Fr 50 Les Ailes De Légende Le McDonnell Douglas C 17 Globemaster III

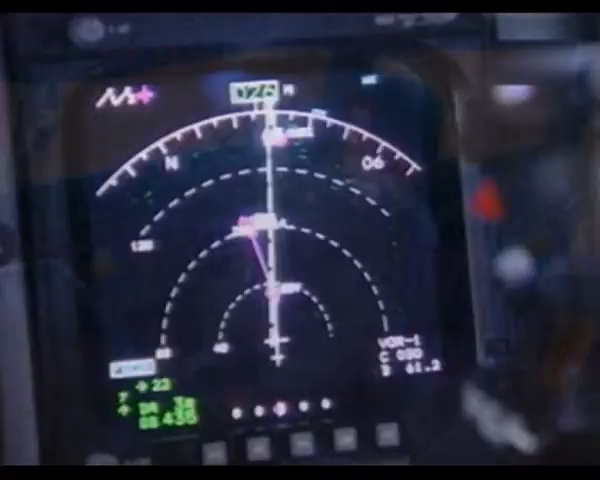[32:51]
Par exemple, maintenant, ils font 16 km. Et on peut même descendre à 1,5 km pour distinguer les détails les plus fins lors de l'approche vers la piste d'atterrissage.